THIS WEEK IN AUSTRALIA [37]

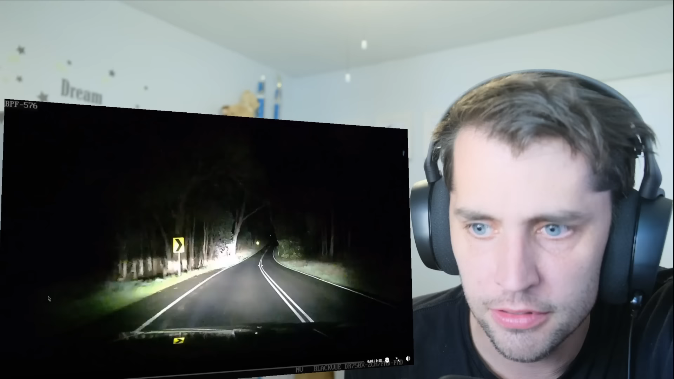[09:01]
I don't know if this is literally... I assume something's going to happen here. It's only 18 seconds. I'm ready for the kangaroo. Hold on. Did someone lose a horse? That is a beautiful freaking horse. It threw me off there for a minute that you're... I'm watching this guy drive down the left side of the road. Which I know is really stupid, but that still throws me off.